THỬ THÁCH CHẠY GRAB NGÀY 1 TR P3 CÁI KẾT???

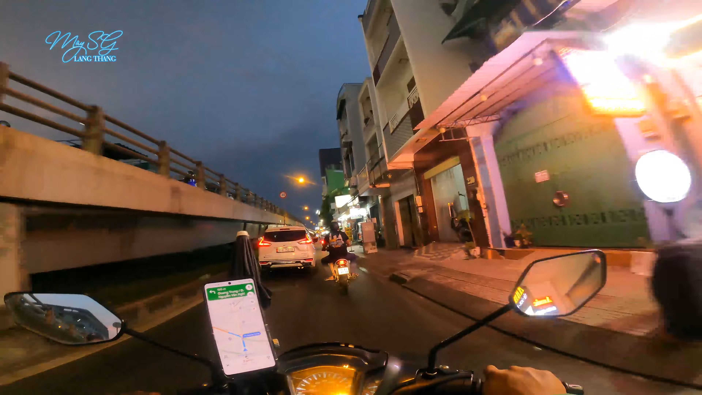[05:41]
Để cho mình còn rước các chị đẹp đi chơi nữa. Qua đường Quang Trung là tới điểm giao hàng nè các bạn ơi.
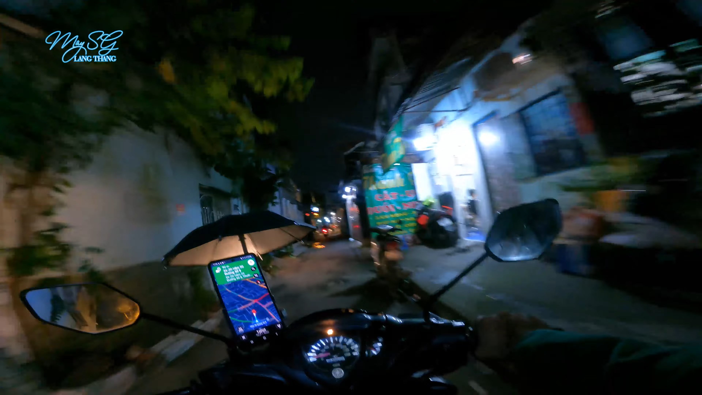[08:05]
Kiểu này mình rước khách mà 15 phút rồi mới vô được tới nhà khách các bạn ơi. Quá trời đông luôn, kẹt xe.
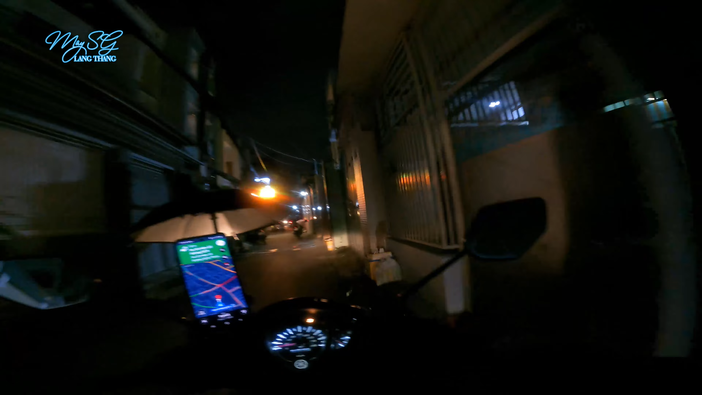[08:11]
Giờ cao điểm chạy mệt vậy các bạn. Sân bay Tân Sơn Nhất đông quá, kẹt xe quá.
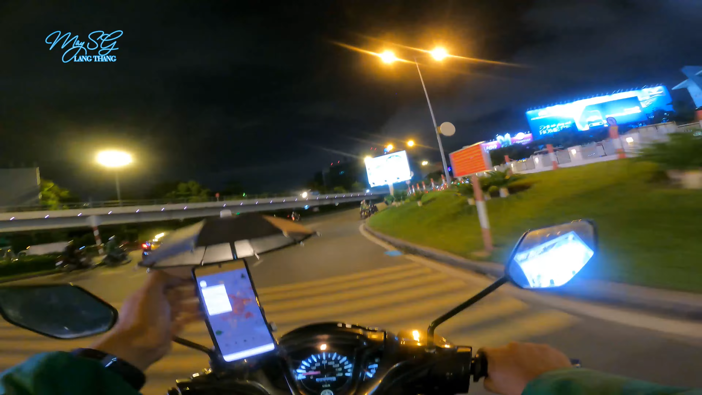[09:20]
Còn 140 nữa là mình đủ chỉ tiêu rồi, là mình hoàn thành thử thách rồi nha các bạn. Ê, ghé đây đổ xăng luôn coi. Quá tuyệt vời, quá kinh khủng.
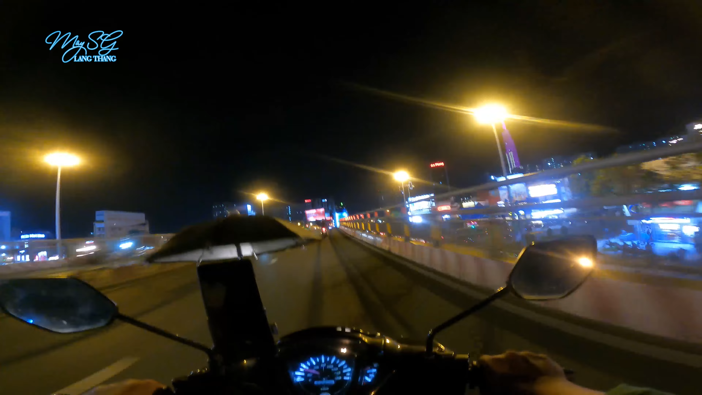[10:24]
Để xem coi bao nhiêu tiếng thì mình sẽ đạt được 1 triệu của từ chạy Grab nha các bạn. 15 tiếng rồi các bạn. Cầu vượt Hàng Xanh, đơn này mình sẽ giao qua Thảo Điền các bạn ơi. Nguyễn Văn Hưởng, Thảo Điền. Let's go. Giao nhanh để khách còn kịp ăn tối nữa các bạn. Giờ này trễ rồi, đói bụng rồi đó. Quá trời đông.
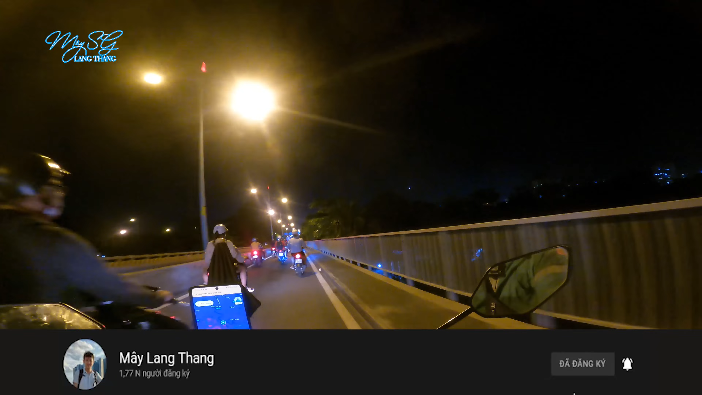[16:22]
Thực ra thì một ngày chạy 1 triệu đó với mình thì cũng là chuyện bình thường thôi, nhưng mà vừa chạy vừa quay vlog nữa thì cũng khá là mệt luôn các bạn, và căng thẳng nữa.
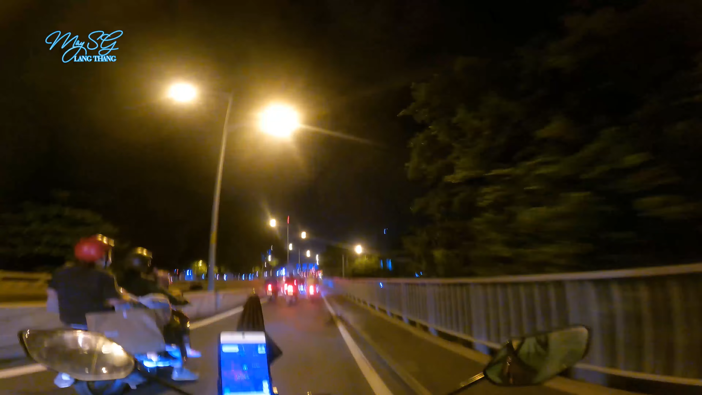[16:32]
Kiểu như là mình phải tập trung để mình chạy cho đạt được cái mốc mà mình đề ra đó, nên cũng khá là mệt luôn. Phía trước mặt mình là đường Phạm Văn Đồng rồi, về nhà thôi, Thủ Đức thôi. Bye bye, xin chào, hẹn gặp lại cô chú anh chị các bạn. Tới đây đường Phạm Văn Đồng vẫn có cuốc nữa các bạn ơi.
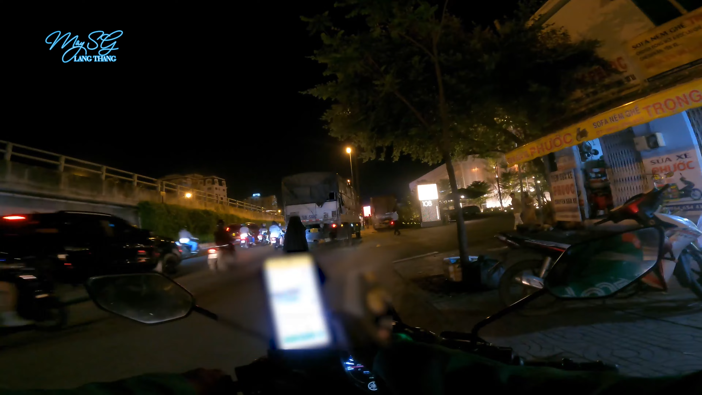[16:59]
Ô, được 27.000 Gigamon, đón ở Gigamon các bạn ơi. Tính kết thúc video mà vẫn được một cuốc nữa.